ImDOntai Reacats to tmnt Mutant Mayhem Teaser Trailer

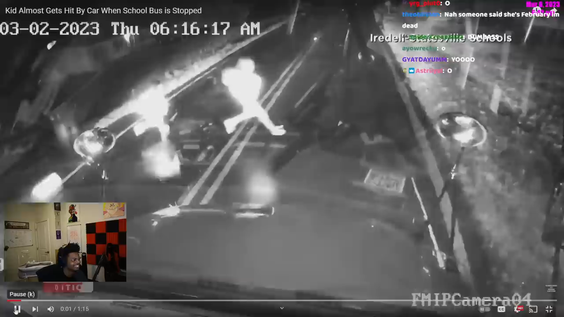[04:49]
A kid crossing the street narrowly missed getting hit by a car as it passed a stopped school bus with a stop sign extended.